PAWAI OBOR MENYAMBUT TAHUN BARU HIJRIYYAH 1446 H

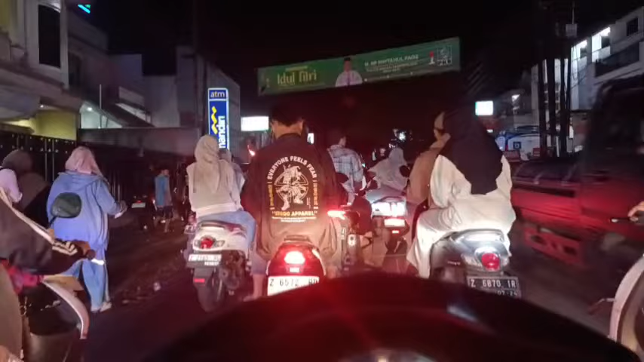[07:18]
Kalau 1 kilo kayaknya lebih ya, itu sudah ada kelihatan obornya dengan warna merahnya. Subhanallah, merinding, sangat merinding melihat menyambut tahun baru masyarakat di wilayah Singaparna, Kabupaten Tasikmalaya, Provinsi Jawa Barat.
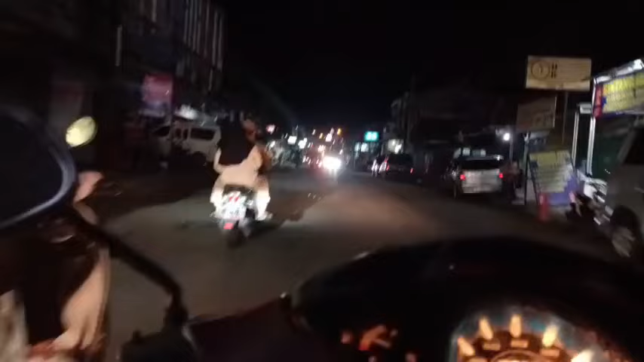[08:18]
Masyarakat di pinggir jalan siap menyambut pawai obor.
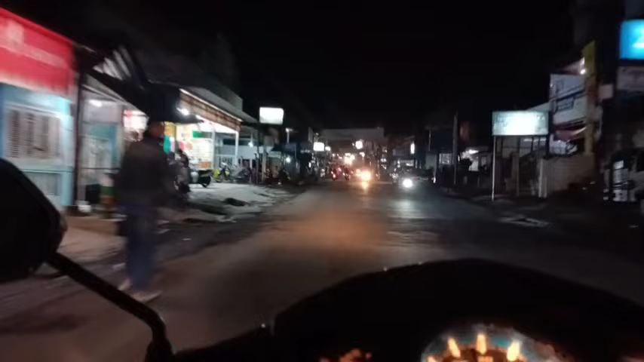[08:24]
Di setiap meternya juga berkumpul masyarakat yang akan menyambut. Jadi kayaknya sepertinya, jadi rombongan yang dari belakang maju ke depan, nah yang di depan itu mengikuti terus mengikuti sehingga pawainya sangat panjang.
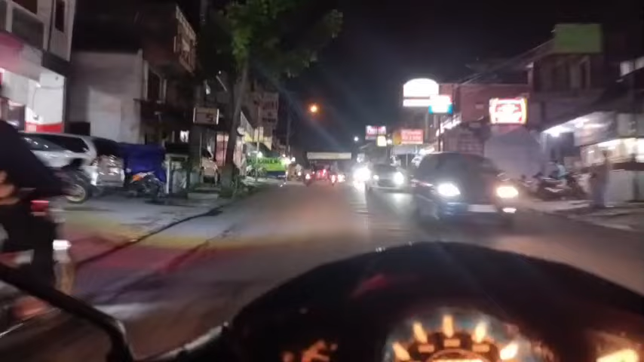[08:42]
Merinding sekali, merinding, luar biasa. Nah, yang tadi ceritakan hampir 1 kilo itu di sini, itu di, sudah ada ujungnya yang kelihatan pawai obornya. Ini di seputaran Pasar Singaparna menuju alun-alun dan menuju Masjid Agung, Masjid Besar Kecamatan Singaparna.
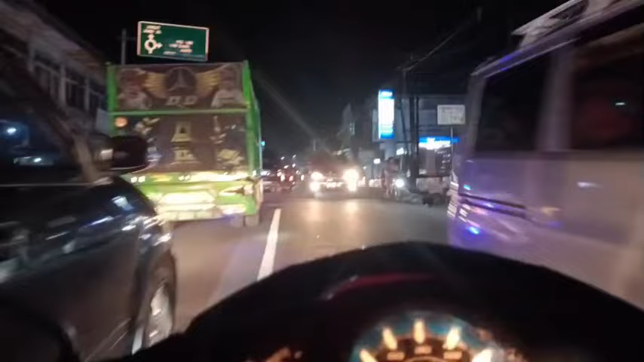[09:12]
Banyak pengguna jalan yang mengabadikan dengan handphonenya. Nah, ini yang kelihatan tadi sama Abah, yang Abah ceritakan sekitar 1 kilo.
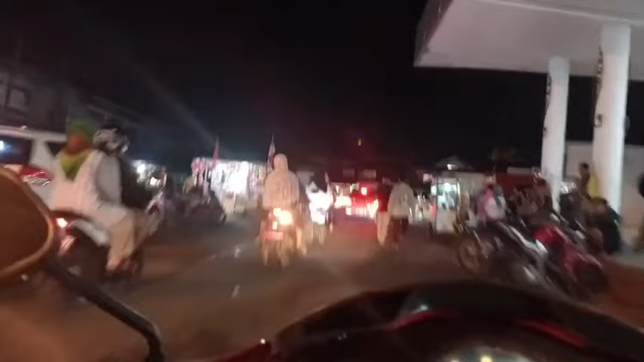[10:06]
Masyarakat juga sudah menunggu kedatangan pawai obor. Nah, ini taman di sebelah kanan, taman alun-alun. Ternyata menuju ke gedung bupati kayaknya ini, karena belok ke sebelah ke kiri.
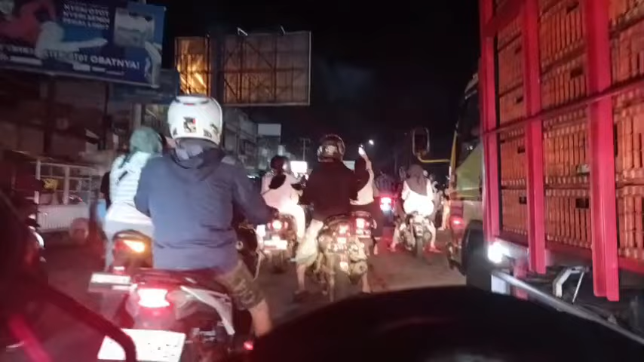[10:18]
Kita akan menelusuri alun-alun jalur gedung bupati.
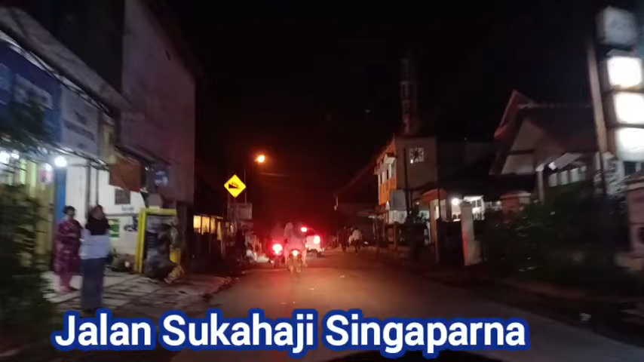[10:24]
Tampaknya ini sudah macet, karena tadi kelihatannya ke situ ternyata betul. Subhanallah.
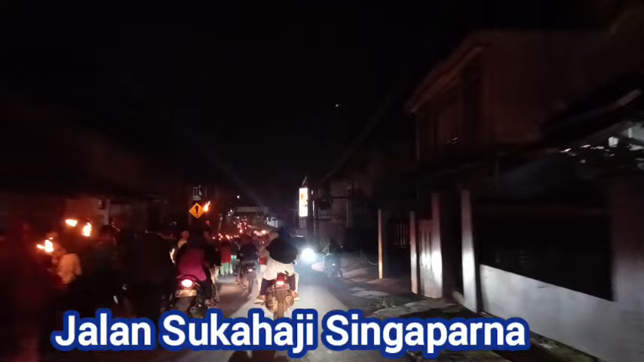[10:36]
Ratusan ribuan masyarakat kecamatan
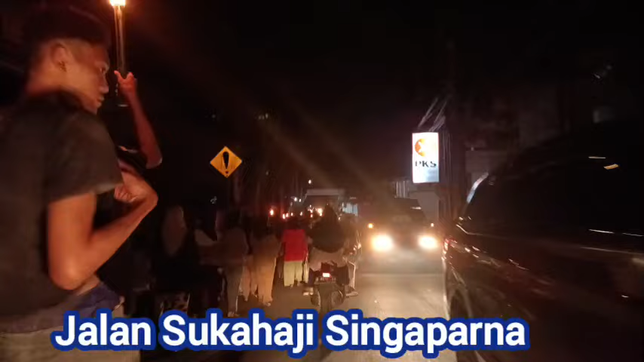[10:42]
Singaparna, sebagian desa di kecamatan Singaparna ini sangat luar biasa. Ini termasuk desa Singaparna, kecamatan Singaparna kalau tidak salah ya, sama desa apa itu Singasari ya.
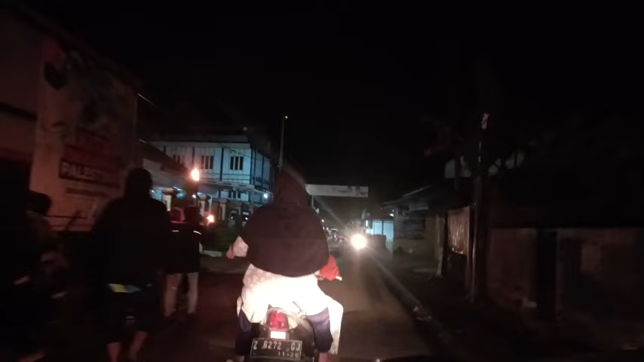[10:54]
Subhanallah. Ini sangat luar biasa sekali melihat
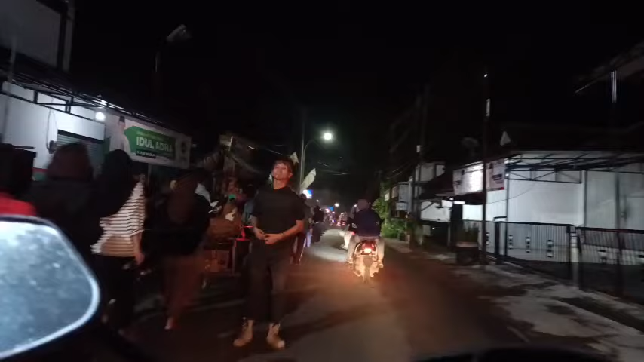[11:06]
semangat masyarakat dengan alunan salawat.
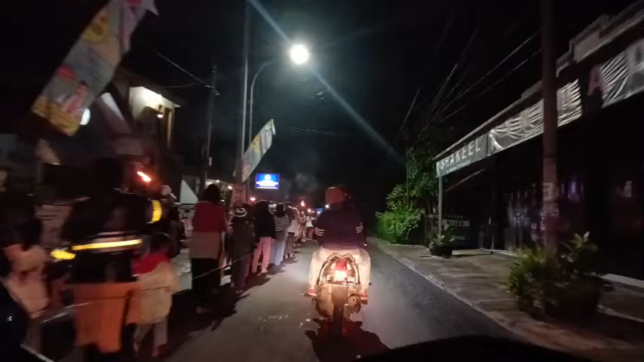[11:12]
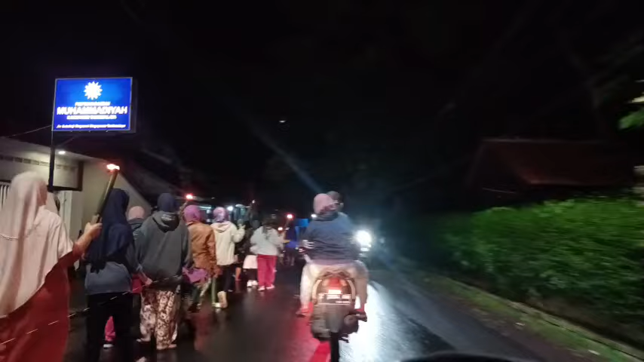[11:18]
Ini pawai ta'aruf di Jalan Sukahaji ya.
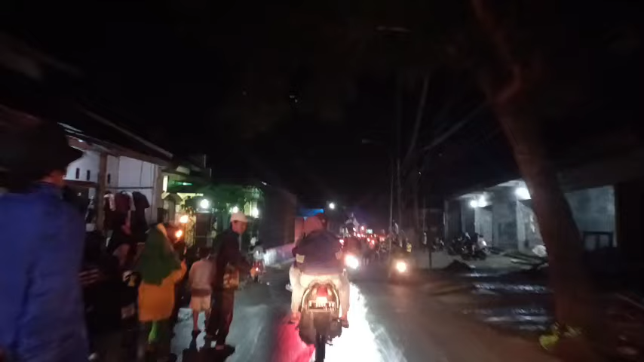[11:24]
Pesta kembang api, ada yang sudah kembali, kayaknya sudah macet di sana. Subhanallah.
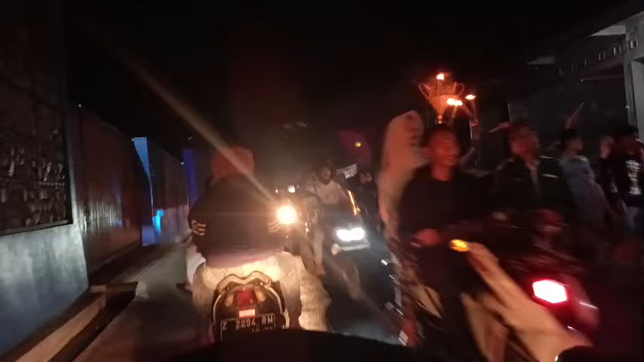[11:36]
Subhanallah.
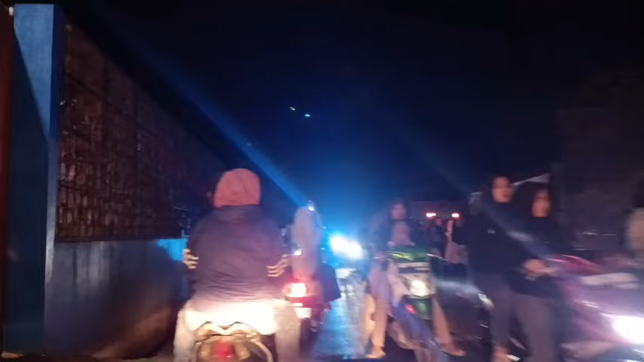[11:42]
Menyambut Muharram 1446 Hijriah, ini sangat luar biasa.
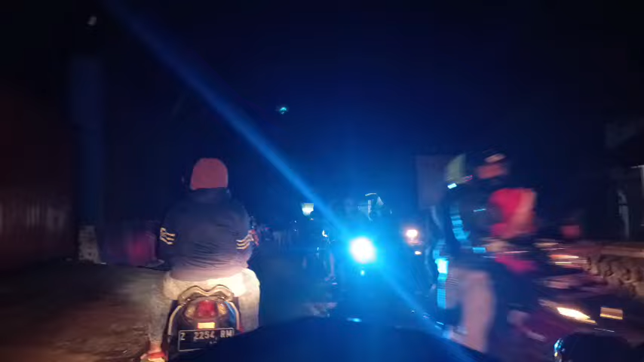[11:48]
Oh, ada yang sudah padam punya obornya.
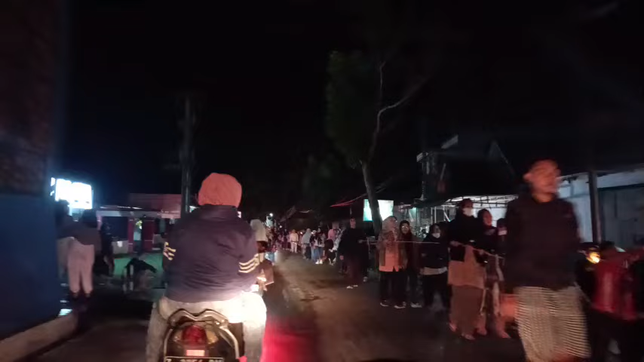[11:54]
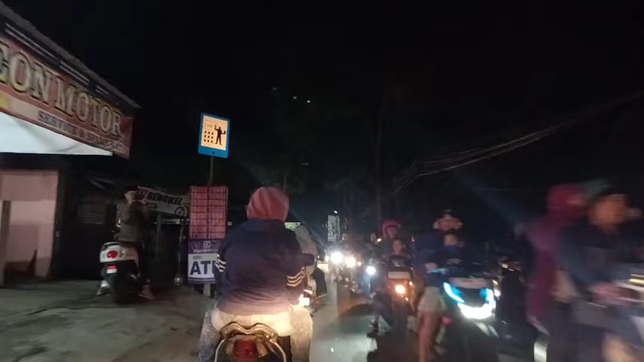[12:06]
Panjang sekali, ada yang duduk di menyaksikan bagaimana pawai meriahnya pawai di menyambut tahun baru Hijriah,
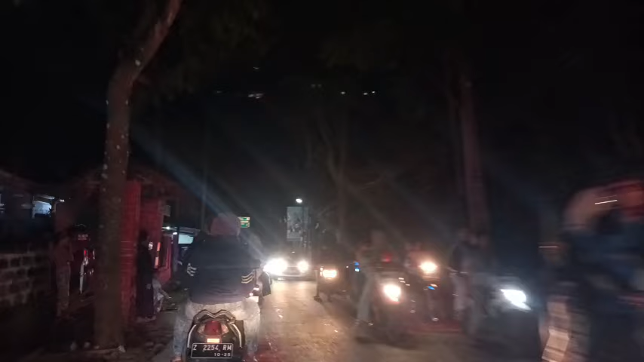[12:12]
ada yang mengabadikan, banyak sambutan yang sangat luar biasa dari kiri kanan masyarakat dan juga para pengunjung yang mengabadikan. Ini termasuk desa Singasari Singaparna.
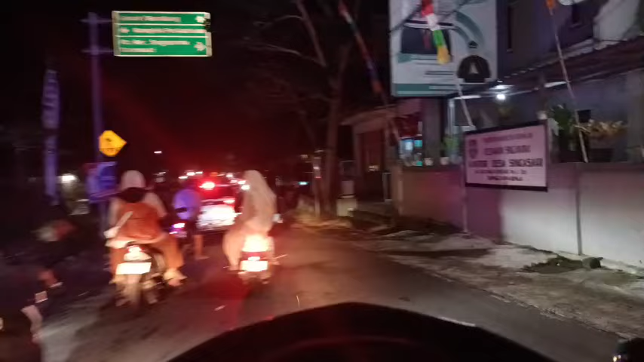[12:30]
Jadi tadi yang kelewatan ada yang dari Cinta Raja, Desa Singaparna, dan Desa Singasari, Kecamatan Singaparna.
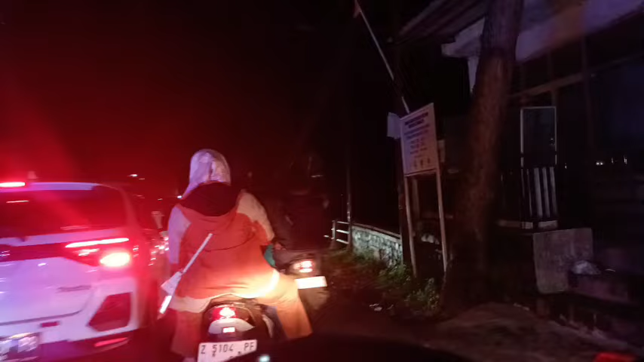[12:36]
Jadi beberapa daerah yang Abah saksikan sangat luar biasa.